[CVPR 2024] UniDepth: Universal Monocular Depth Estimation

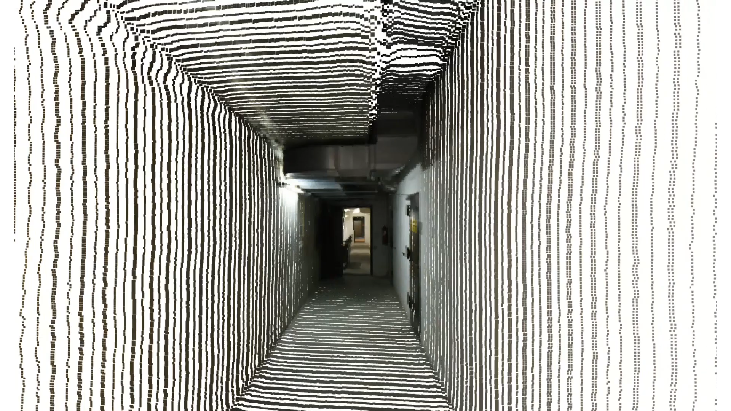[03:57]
The video is obtained by moving the camera in the monocular scene reconstructed by unidepth.
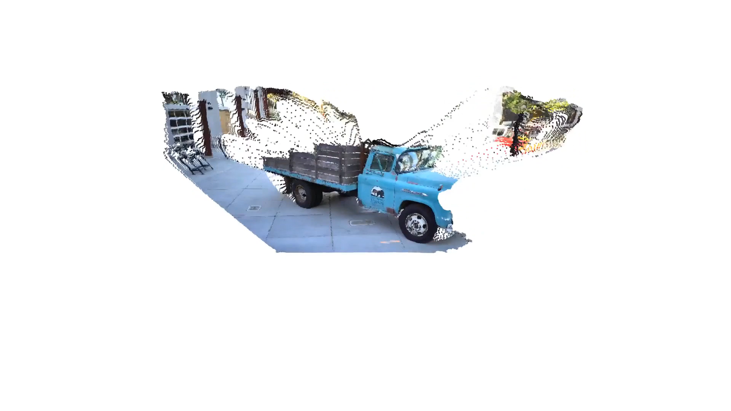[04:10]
Here, we predict the corresponding 3D point cloud for each frame of the track dataset. We do not apply any post-processing and we assume camera unknown.
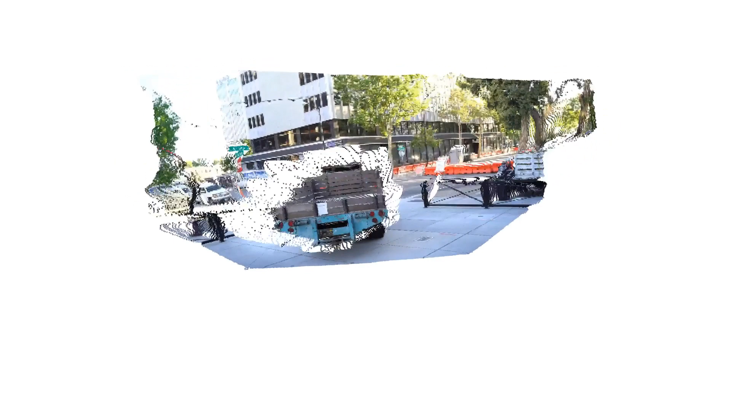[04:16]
We can see a good consistency of the shapes a long time.
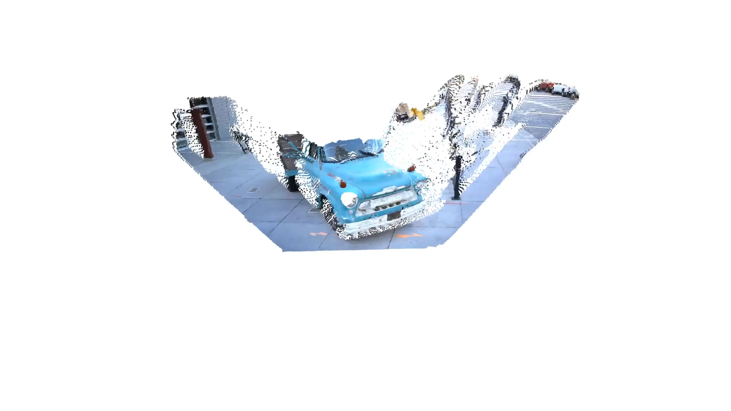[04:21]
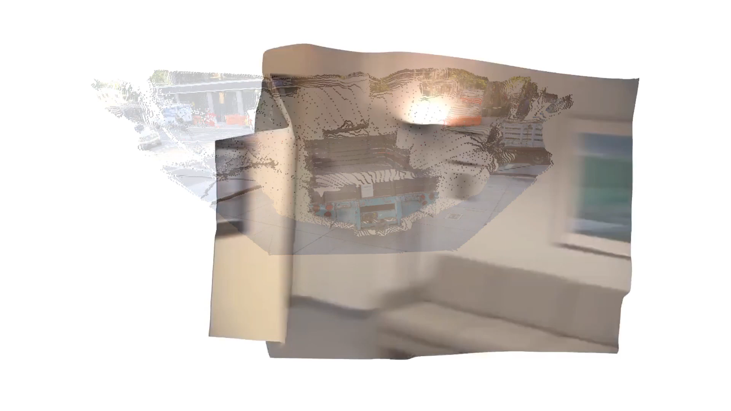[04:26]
This scene is from the Office TV series, so quite in the wild.